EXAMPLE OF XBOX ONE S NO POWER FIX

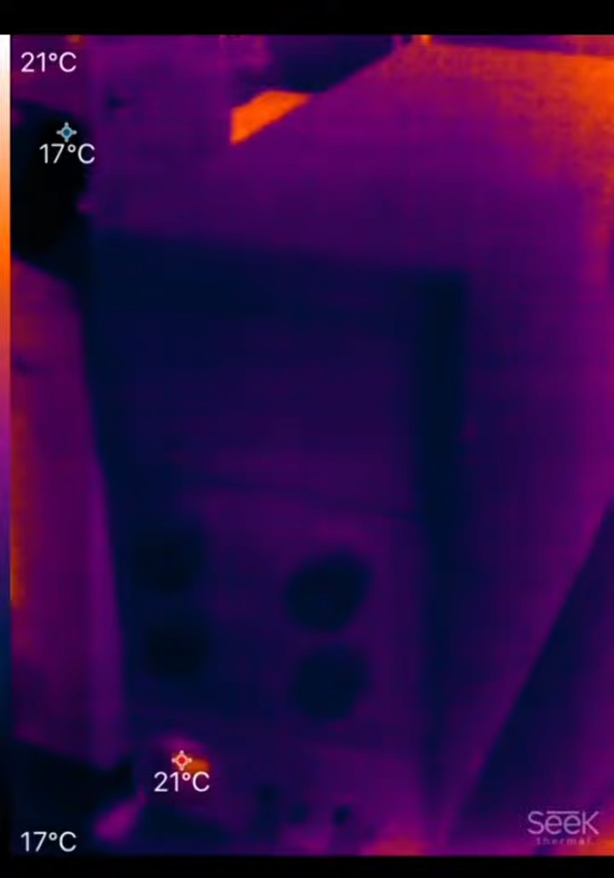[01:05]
On screen: scale top 21°C, scale bottom 17°C
It'll be about one volt and we'll watch the board here and as
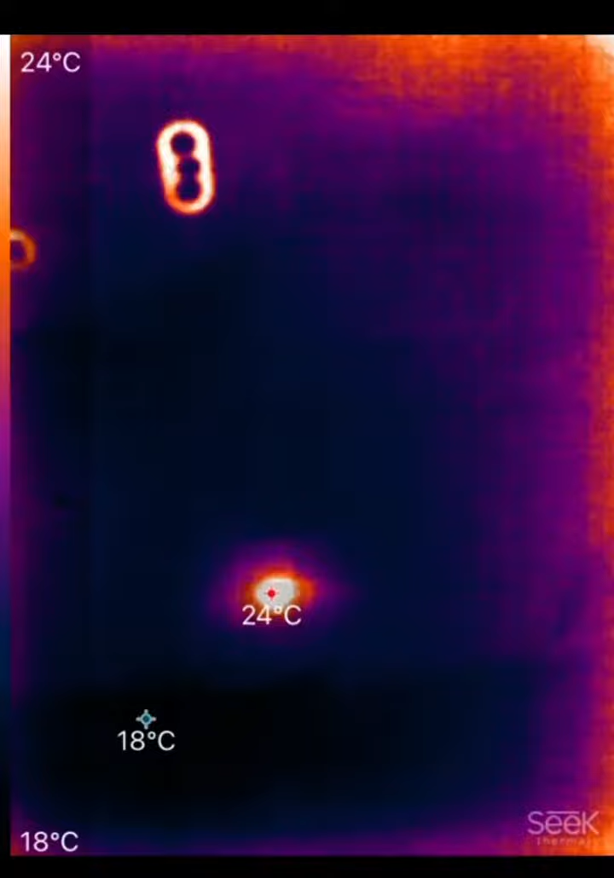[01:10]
On screen: scale top 24°C, scale bottom 18°C
you can see we have a really hot spot right there. It's really starting to heat up and we can pinpoint it by putting our finger on it there.
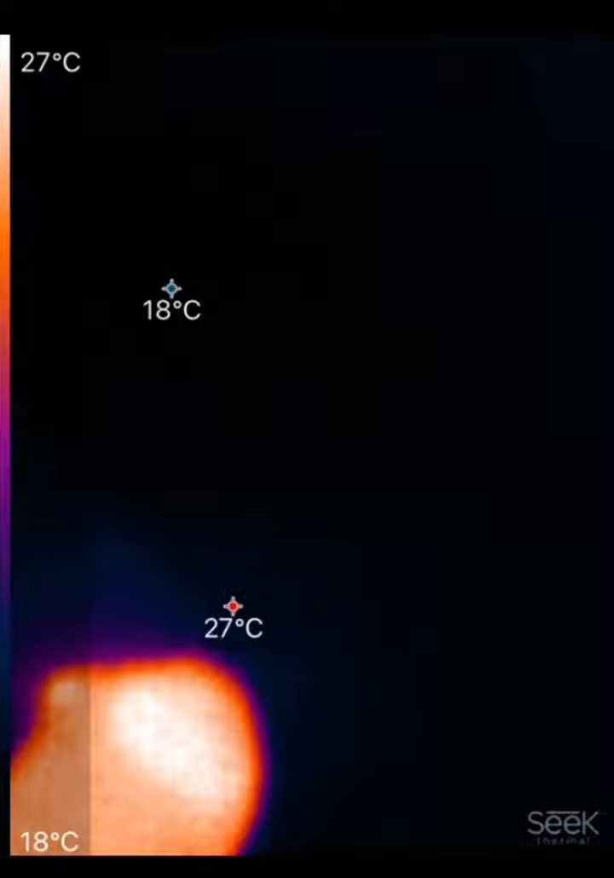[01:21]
On screen: min 18°C, scale top 27°C, scale bottom 18°C
So that's where it's at right there. So there's a short there.
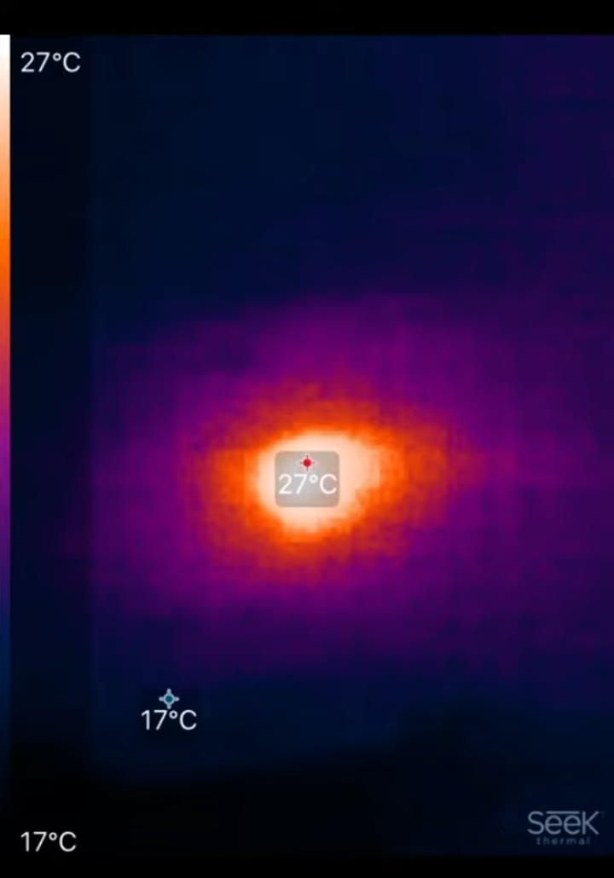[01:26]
On screen: min 17°C, scale top 27°C, scale bottom 17°C
So after doing the thermal cam scan, this is the area that heated up.